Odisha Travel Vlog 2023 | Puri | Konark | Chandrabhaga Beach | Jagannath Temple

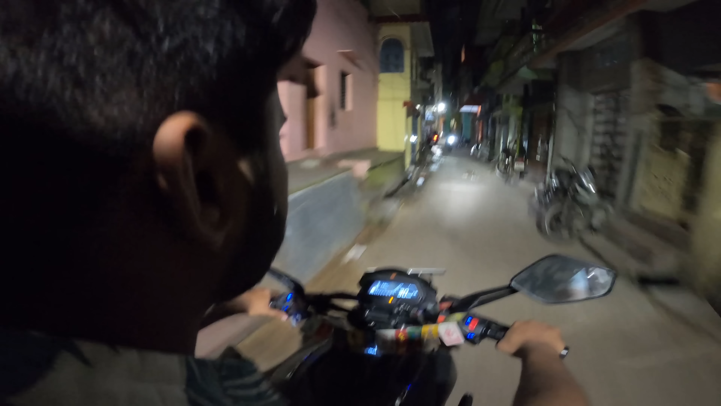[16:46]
पूरी की गलियों से जाते हुए सौरव और अभिरूप टॉमी के साथ। हेलमेट होगा 500 रुपए का, लॉक लगा है 1000 रुपए का, ऐसा लॉक लगा है साला चोर भी बोलेगा अपने को चोरी नहीं कर।